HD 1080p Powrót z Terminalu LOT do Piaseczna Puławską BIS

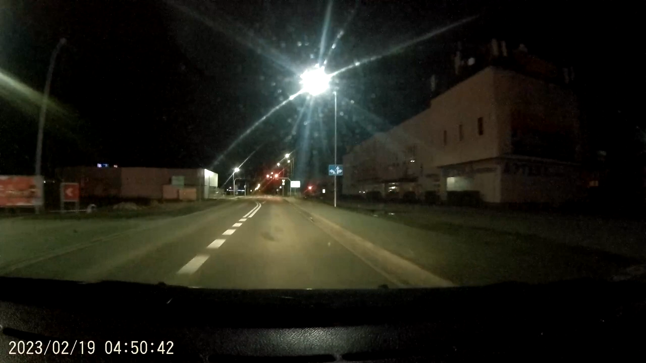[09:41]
Bo niestety to już nie jest to, właściwie jak trasę, którą jeźdzę często i wiem, że nie ma jakich zakamarków.
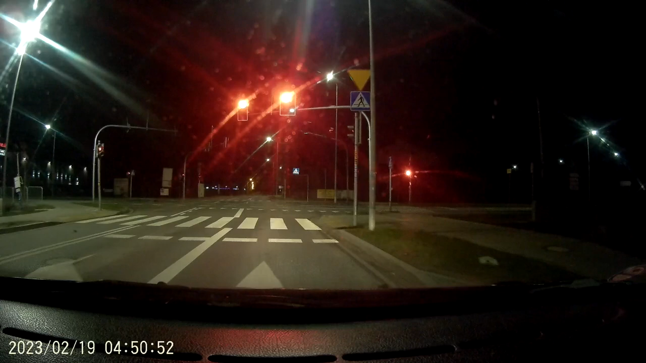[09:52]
Tak jak przykładowo, nieraz ja jechałem na Podkarpaczy w nocy, albo wracałem w nocy. Tu wiadomo, nawet jeżeli roboty, objazdy w Kozienicach czy gdziekolwiek, to inaczej. To nie jest za ciekawie. Mamy tutaj wysepkę, ale na wysepce, na której dostaniemy. Idziemy do waryjki i zobaczymy co się wydarzyło. Wyłączę.